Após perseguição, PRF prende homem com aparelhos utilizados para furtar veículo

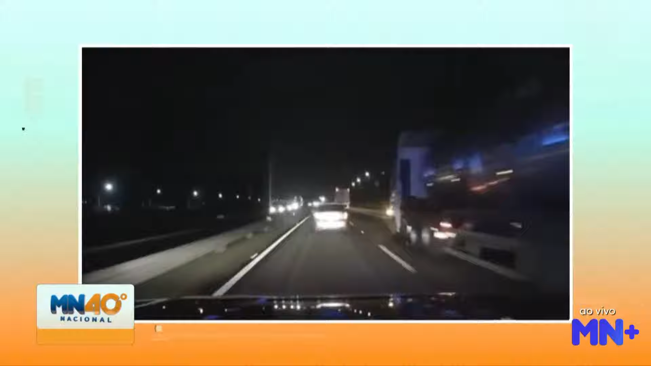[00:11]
Uma perseguição que começou, então, uma perseguição intensa, que aconteceu aí por cerca de 10 minutos. Policiais rodoviários federais estavam perseguindo um homem no Renault, que estava, então, que desobedeceu, na verdade, a ordem de parada.
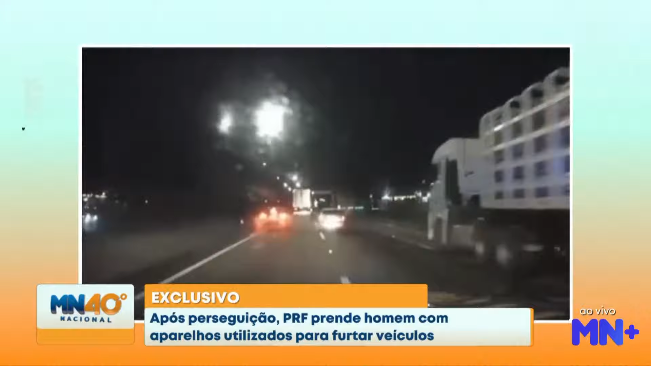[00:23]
De início, toda essa perseguição, então, começou a ser feita, 10 minutos, até que esse homem acabou perdendo aí o controle do carro, saiu batendo em outros veículos que estavam aí nessa rodovia e, quando eles conseguiram, quando os policiais conseguiram chegar até esse homem,